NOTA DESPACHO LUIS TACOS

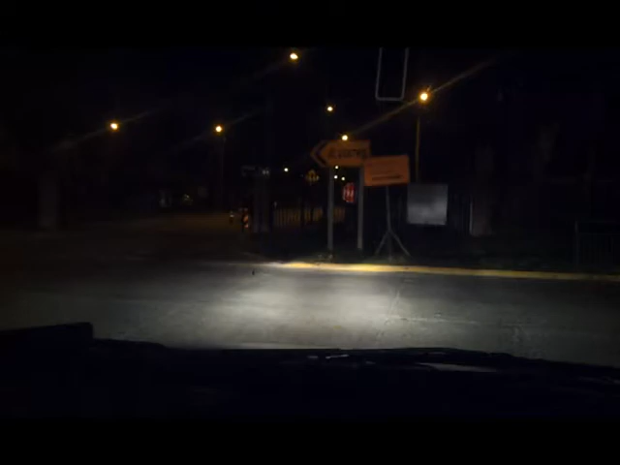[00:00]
En la avenida de España con Bombero Hernández, en la avenida de España con Bombero Hernández,
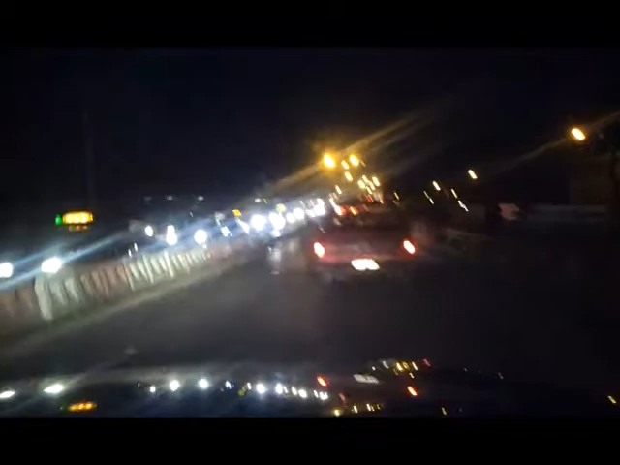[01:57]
Y aquí está la grande, tanto como para entrar a avenida España, seguir por, por, ¿cómo se llama este sector?
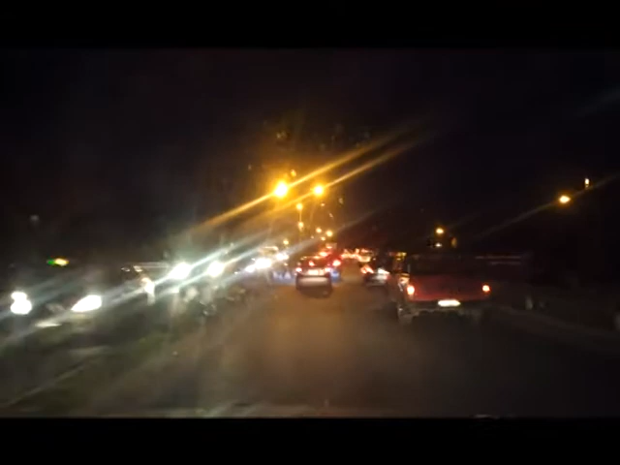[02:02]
Pedro, aquí reserva, el puente Calle Calle, ¿no? Y aquí estamos, pues, mire, a la subida, muestra el reloj, por favor, una vez más. A ver, ¿cuántos minutos nos demoramos?
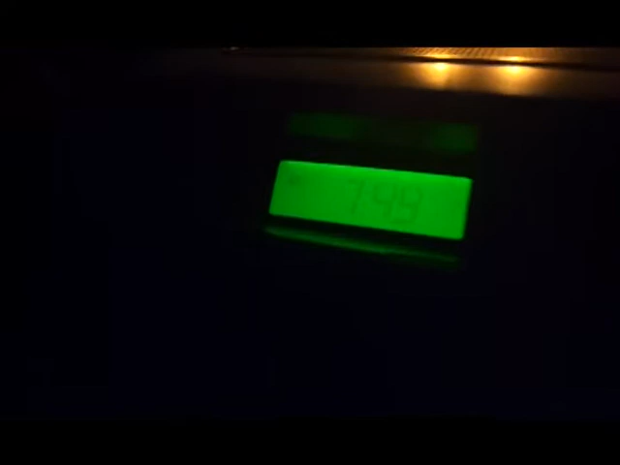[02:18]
7.49. ¿Cuántos minutos nos demoraremos en salir esta vez del puente Calle Calle?
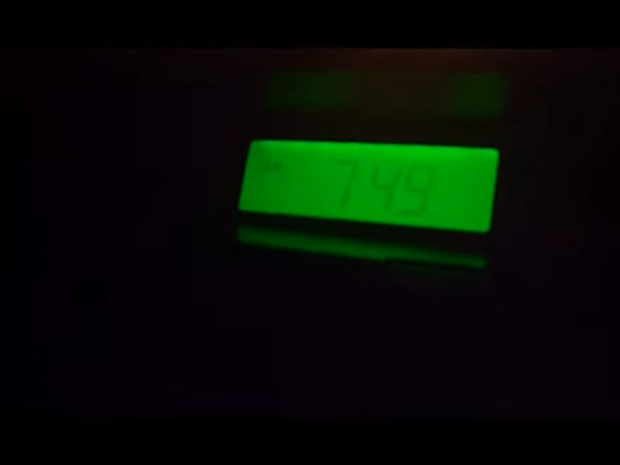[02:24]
Hay dos filas, ¿ah? Hay dos filas. Ojo, que uno avanza levemente, levemente avanza, y todos los vehículos que vamos por aquí, nos empezamos a detener sobre el puente.
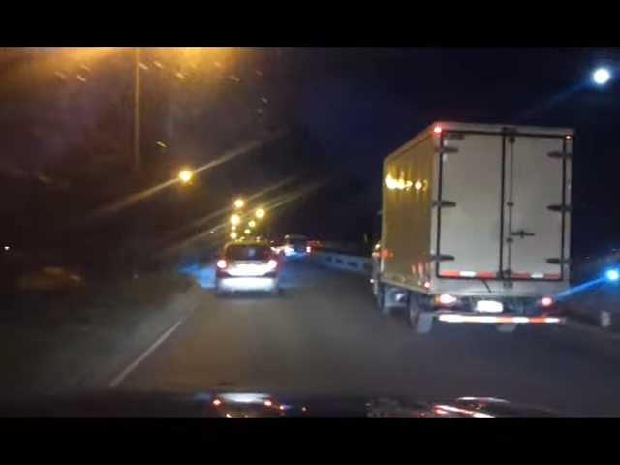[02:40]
Y, aunque uno vaya en un vehículo, ¿sabe lo que pasa? Siente vibración. Siente vibración permanente. Qué linda es la pasada por el puente Calle Calle, ¿ah? ¿Cómo se ve la ciudad a esta hora de la mañana?
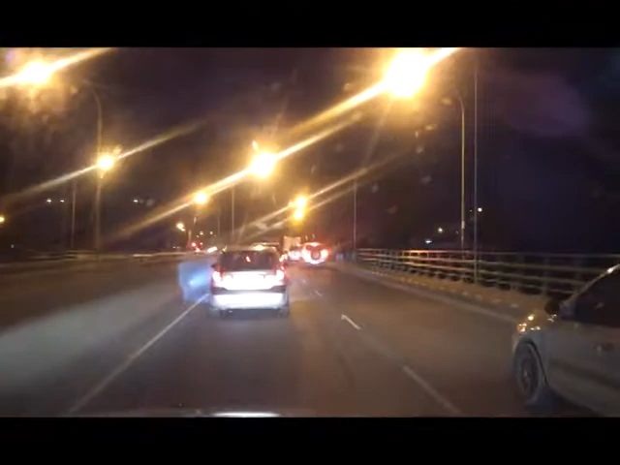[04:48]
Le da susto a uno, le da susto, o sea, sí, claro, le da un poquito de susto cuando se trata de cruzar el puente. Mire, ahora está la costanera para allá, también se ve con... Estamos sobre el puente para que usted vea. La costanera está al fondo,